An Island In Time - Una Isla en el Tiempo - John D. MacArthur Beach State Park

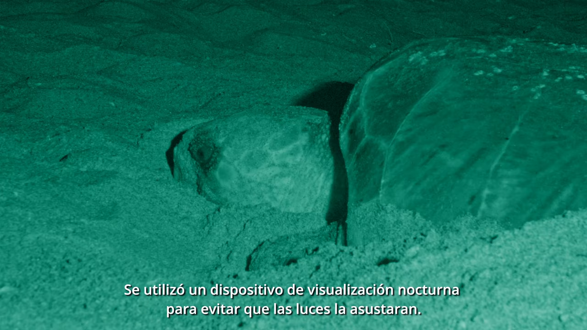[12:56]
A night viewing device was used to prevent any lights from frightening her away.
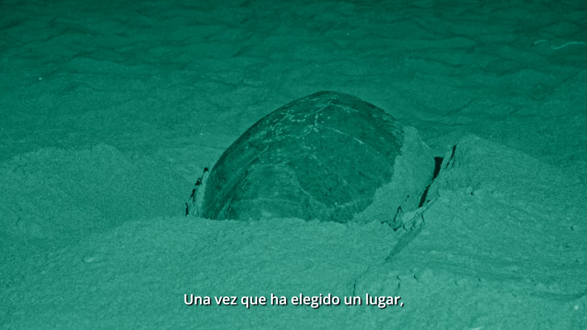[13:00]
Once she has chosen a site, it may take a loggerhead an hour or more to dig her nest.
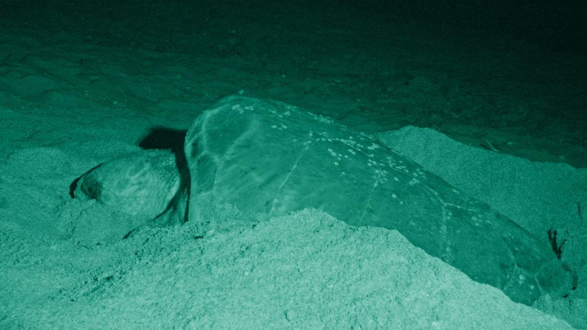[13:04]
On average, 2,000 to 3,000 sea turtle nests are counted each year at MacArthur Beach.
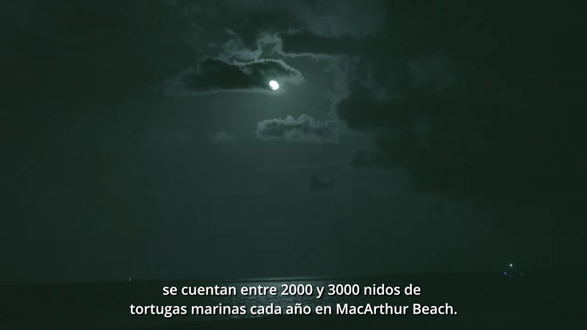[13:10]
This is one of the highest density sea turtle nesting sites in Florida.
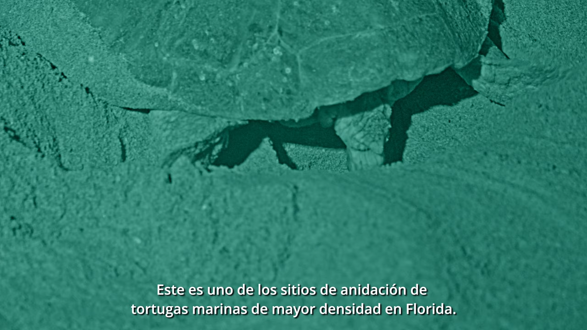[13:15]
This loggerhead sea turtle will lay well over 100 eggs in her nest.
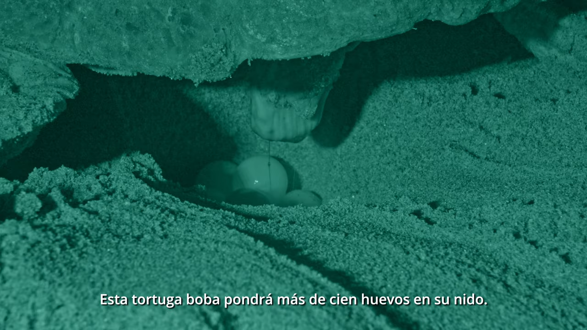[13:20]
Her job done, she returns to the sea. Sea turtles will usually lay multiple nests in a single season, and then not again for two to three years.